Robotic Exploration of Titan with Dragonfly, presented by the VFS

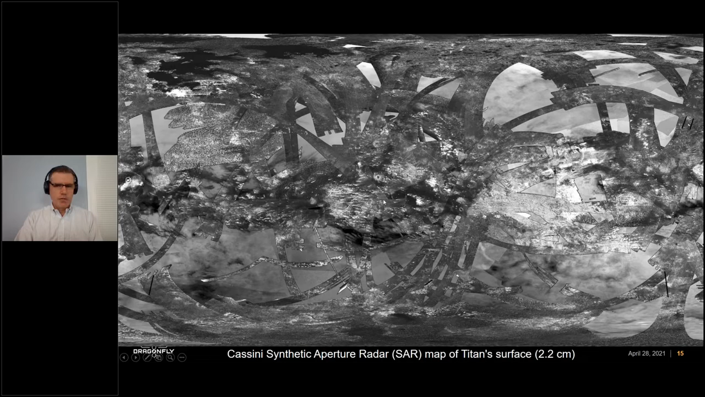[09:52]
And it's from this that we know what's on the surface. These different radar images, when looked at individually, show us things like this, the Organic Dune Sea.
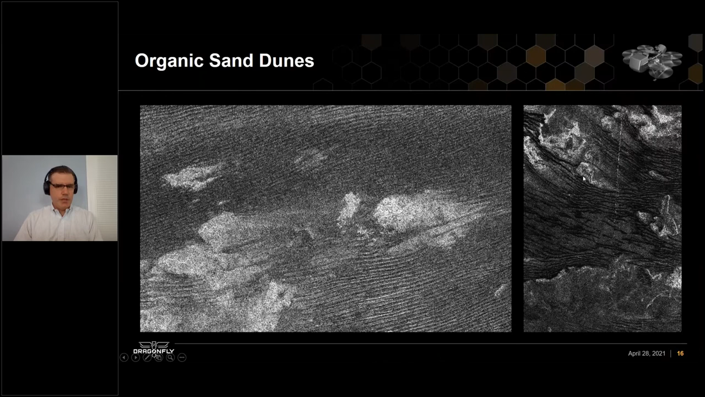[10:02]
You can see these large linear dunes, not unlike something we see here on Earth. And I have some pictures in a second to show you that. But other things we see include river channels. Titan has a liquid cycle, a methane cycle instead of water, but it's a hydrological cycle like Earth.
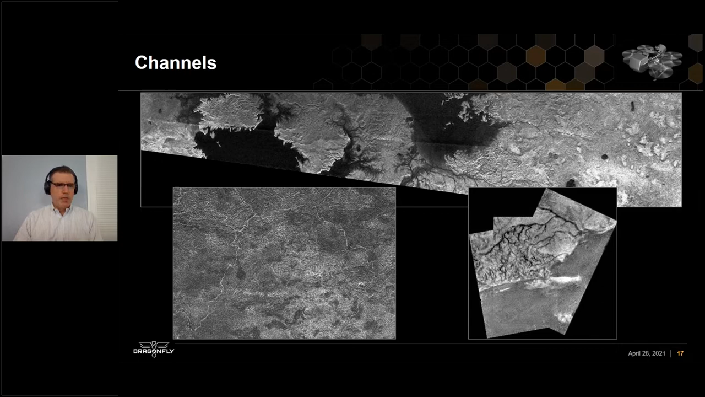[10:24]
So you have rivers and you also have lakes, polar lakes, that are very interesting because they're, unlike Earth, when methane or ethane freezes, it sinks to the bottom. So there's a kind of a strange cycle there.
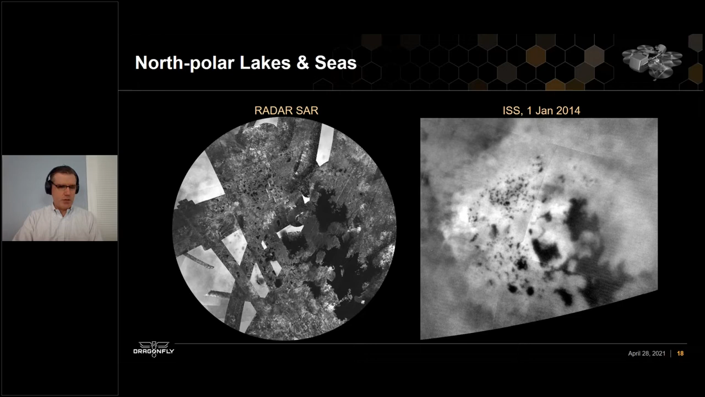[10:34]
And if you look very closely in the lower right, you can actually see, I hope this movie is coming across, but you can actually see some clouds moving around on Titan.
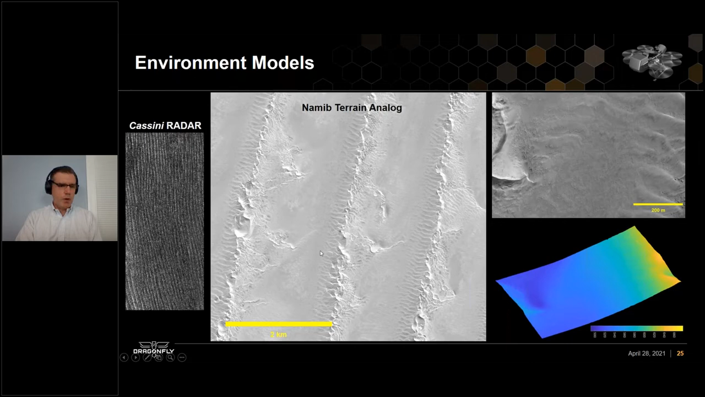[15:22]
And you can see the comparison between the Cassini radar on the left here and the Namib dunes. And it's just quite clear that that's what we're dealing with. And here's the interdune region on Earth and kind of a scale to show how easy it would be to land there.